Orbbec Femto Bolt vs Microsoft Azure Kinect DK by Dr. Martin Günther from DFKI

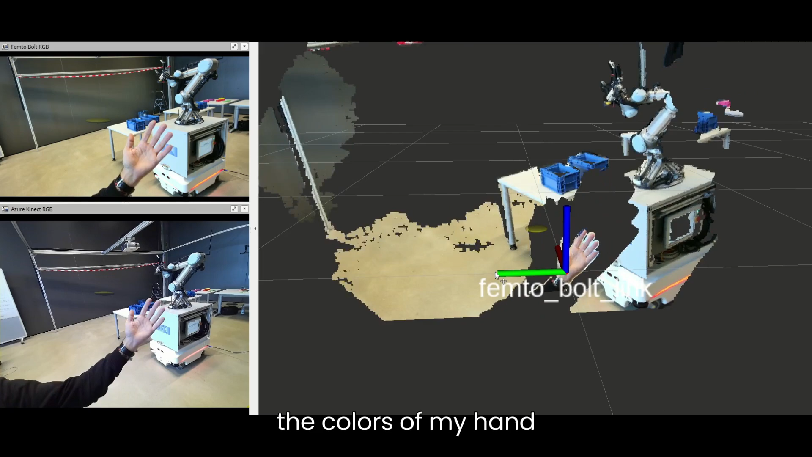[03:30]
The colors of my hand almost never bleed into the background, only when I am moving my hand very quickly.
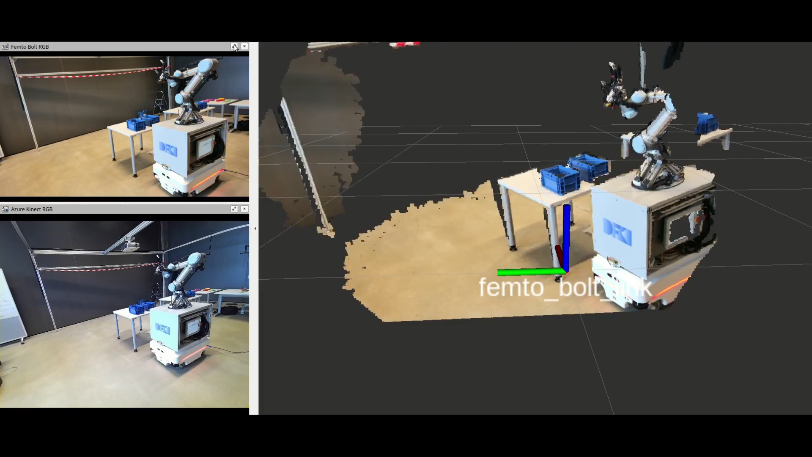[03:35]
Here I am comparing the point clouds of the two cameras.
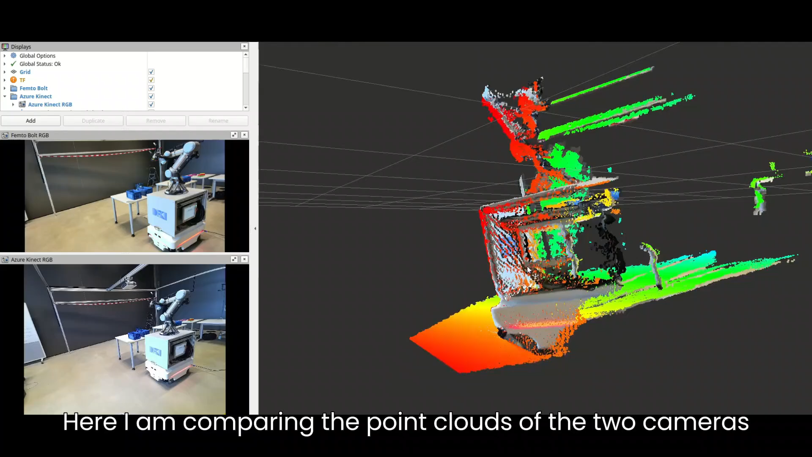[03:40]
The point cloud of the femto-bolt camera is colorized with the colors from the RGB camera.
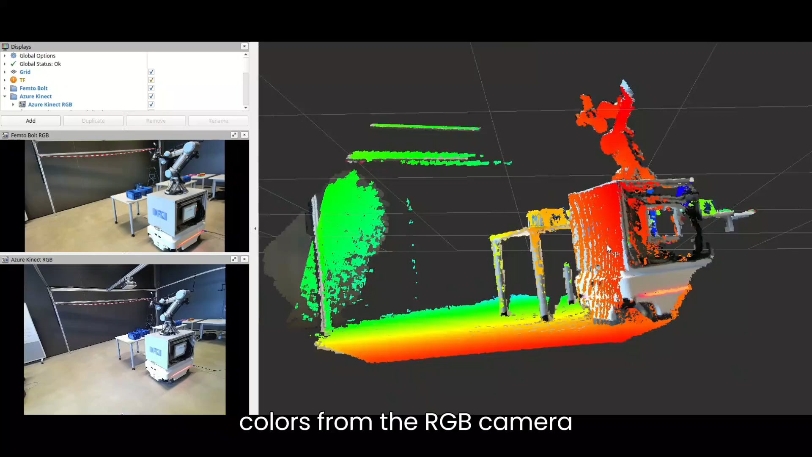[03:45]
In order to be able to tell the two point clouds apart,
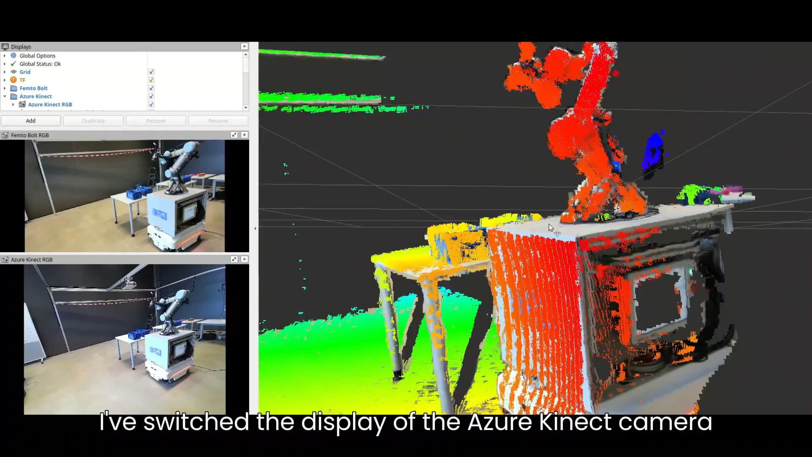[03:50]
I have switched the display of the Azure Connect camera so that it uses excess
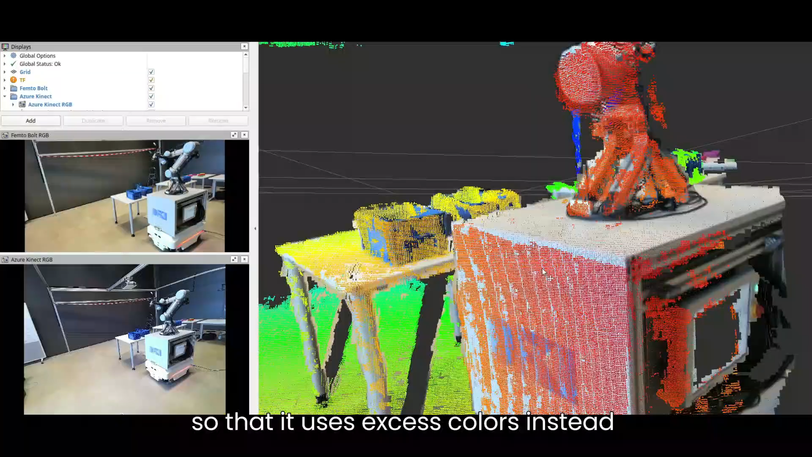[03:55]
colors instead and shows them as a rainbow color.
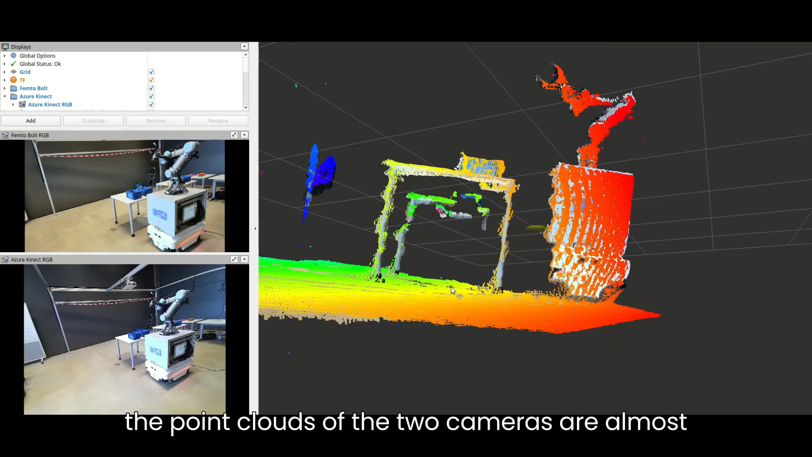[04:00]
As you can see, the point clouds of the two cameras are almost identical.
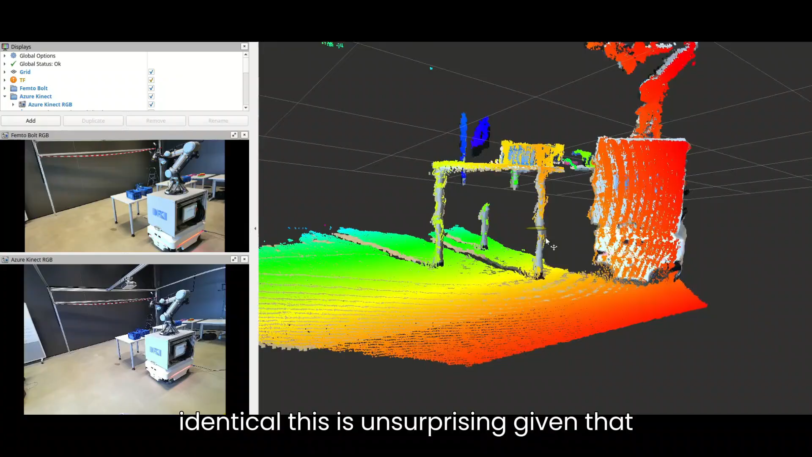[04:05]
This is unsurprising given that both cameras use the same 1 megapixel time-of-flight depth camera,
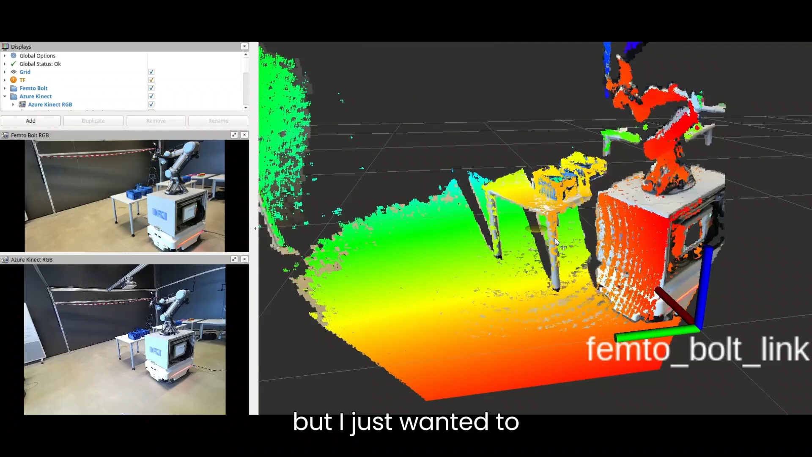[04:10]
but I just wanted to verify that the results are indeed the same.
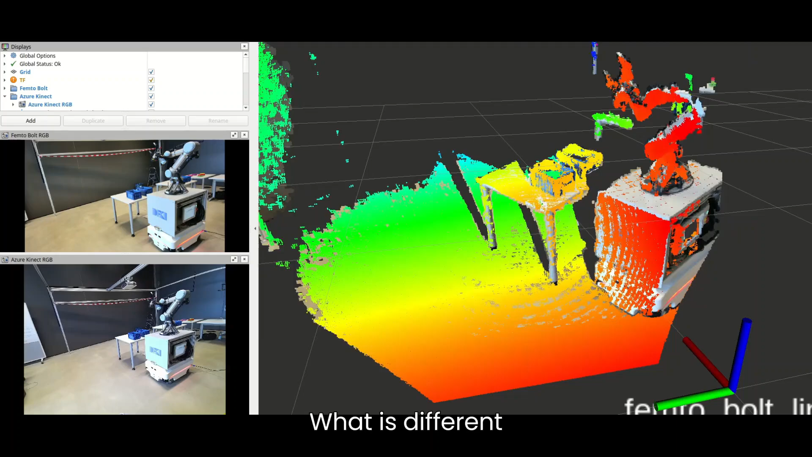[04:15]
What is different between the two cameras, however, is the RGB camera.
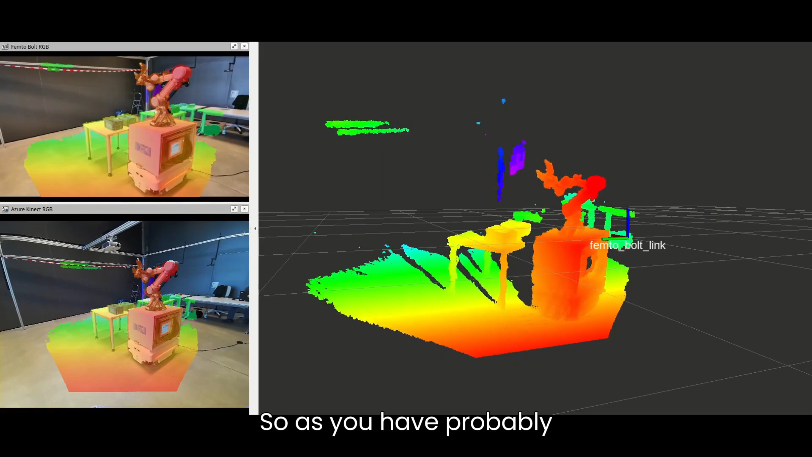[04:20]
As you have probably noticed, the field of view of the femto-bolt is narrower than the one of the Azure Connect.
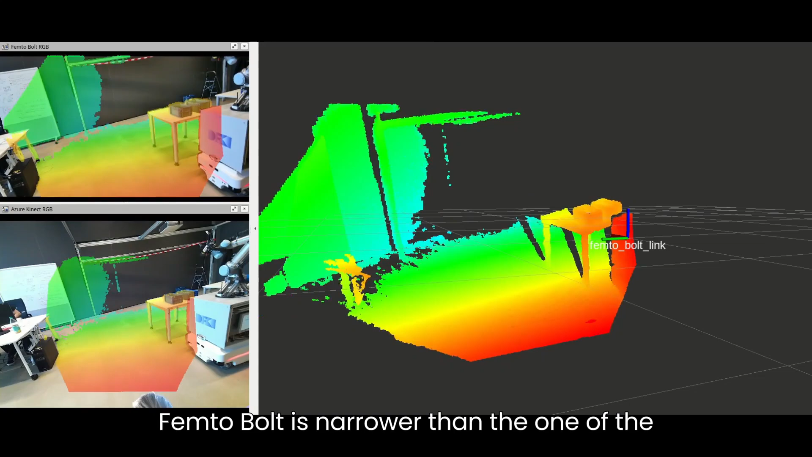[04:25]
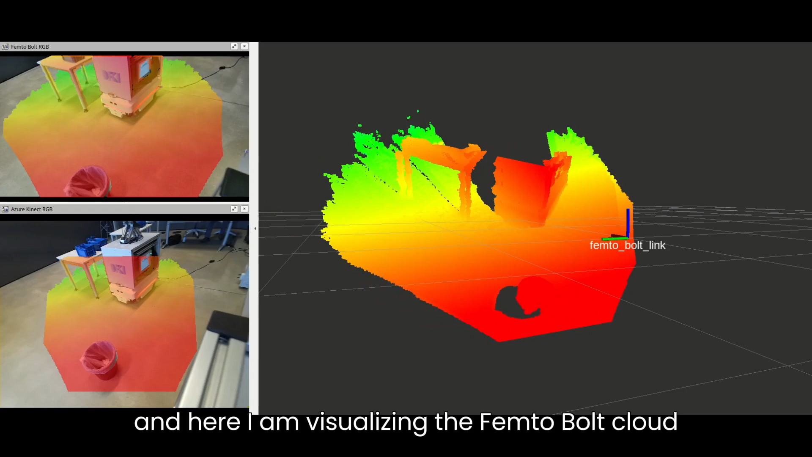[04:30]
Here I am visualizing the femto-bolt point cloud overlaid on top of the
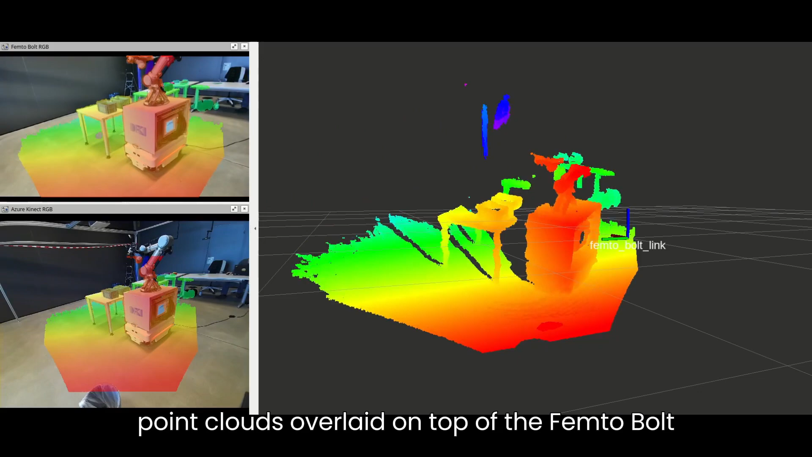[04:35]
femto-bolt RGB image on the top left and the azure connect point cloud
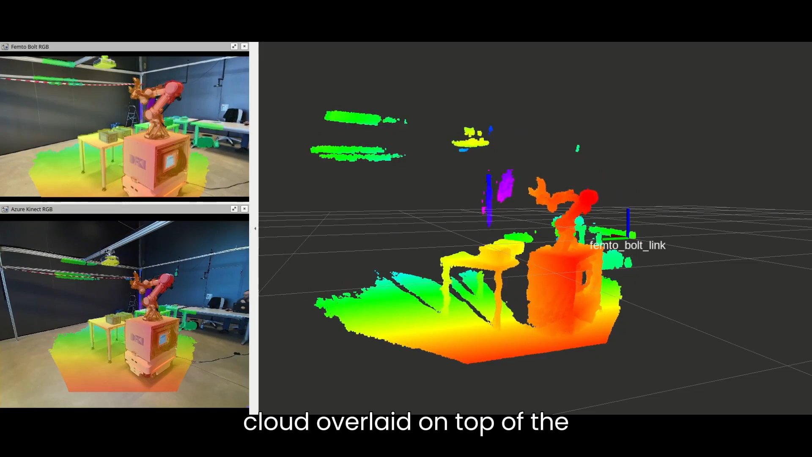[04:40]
overlaid on top of the azure connect image on the bottom left.
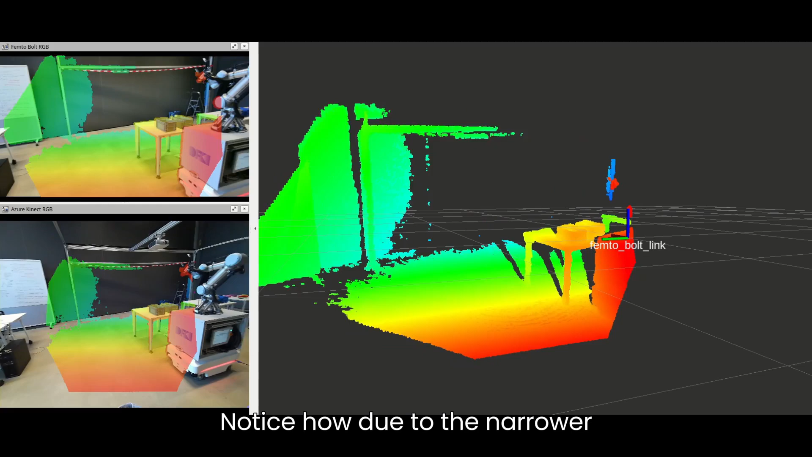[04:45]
Notice how, due to the narrower field of view of the femto-bolt camera,
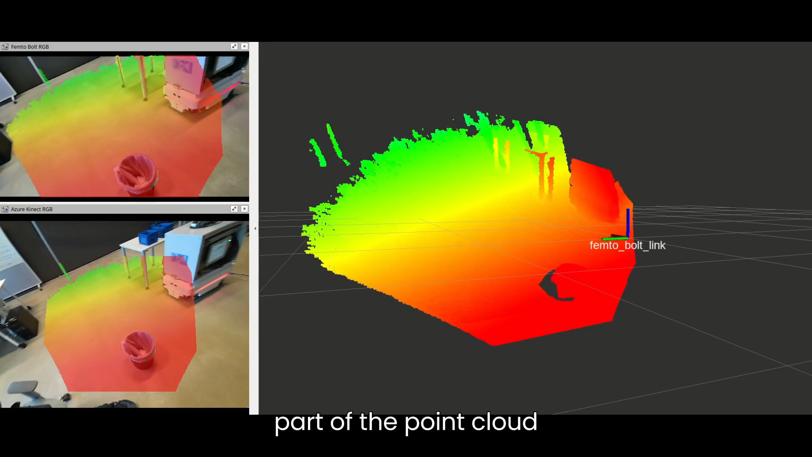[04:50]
a part of the point cloud on the top and bottom is cut off,
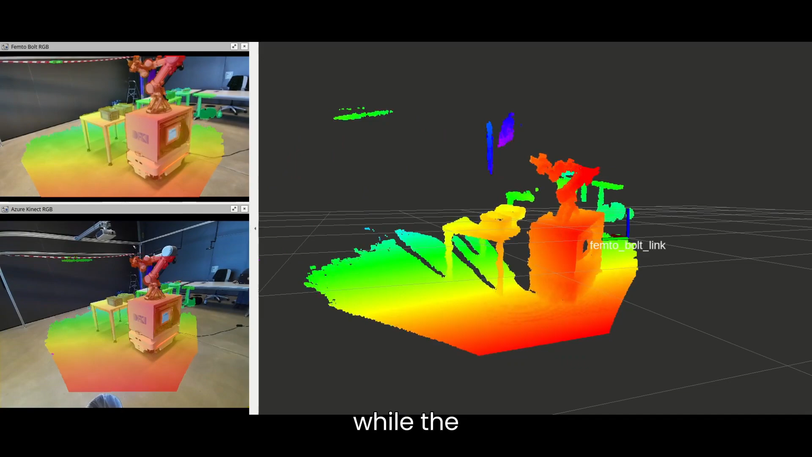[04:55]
while the azure connect camera can cover the whole point cloud with its RGB camera.
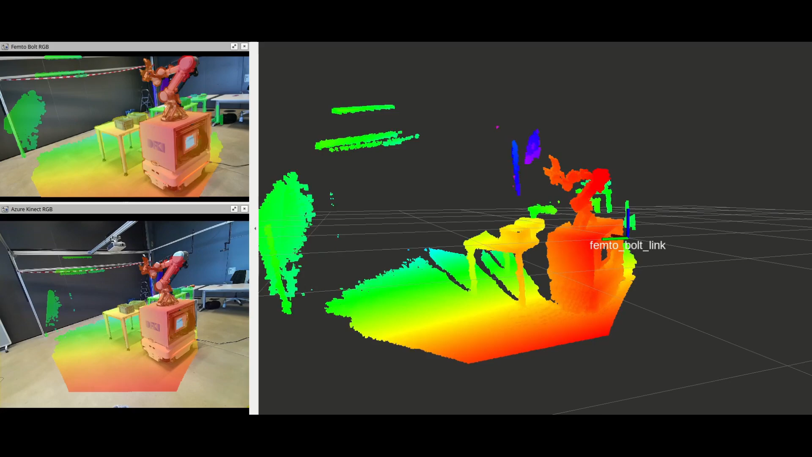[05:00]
Since the camera resolution is so high, at 8 megapixels,
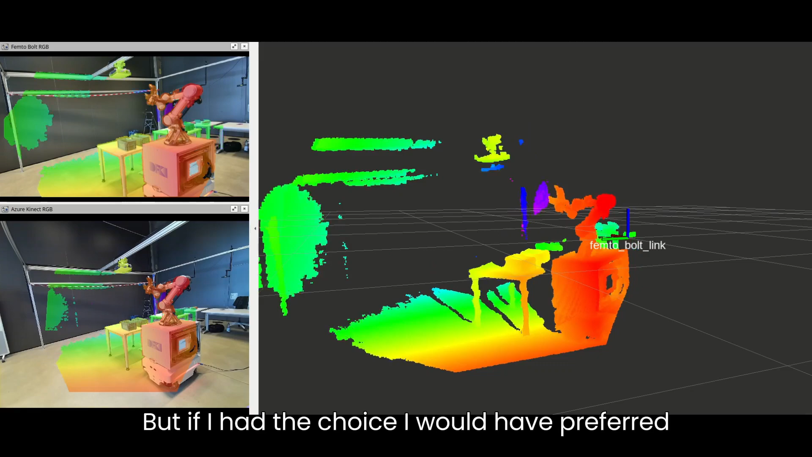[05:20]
but if I had the choice I would have preferred the wider field of view of the azure connect camera.
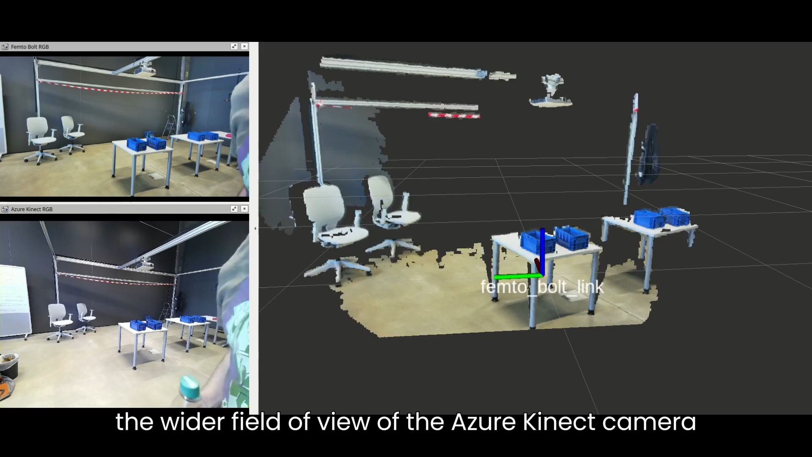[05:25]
And finally,
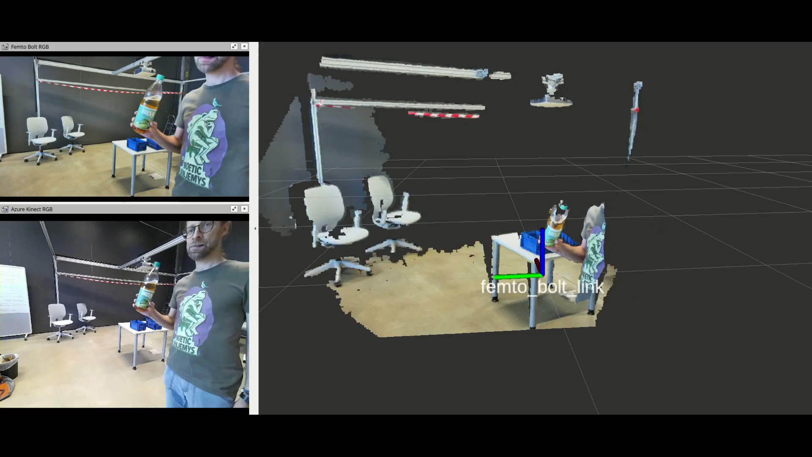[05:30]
here's one more comparison between the two RGB cameras.
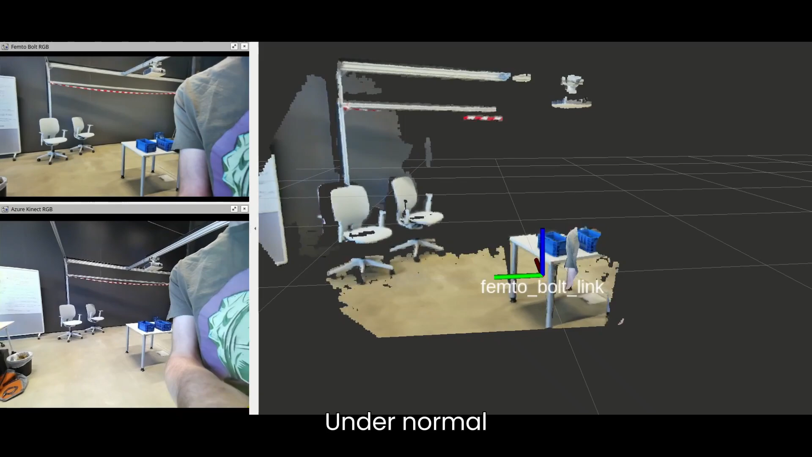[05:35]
Under normal lighting conditions, the image quality is comparable.
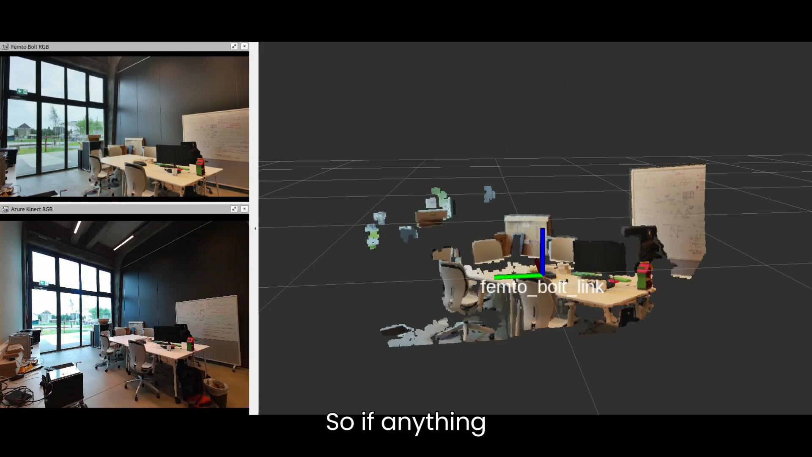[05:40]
So, if anything, the femto-bolt camera perhaps has a slightly better white balance and more natural colors. However, if there is any sort of backlight in the image, the situation is drastically different.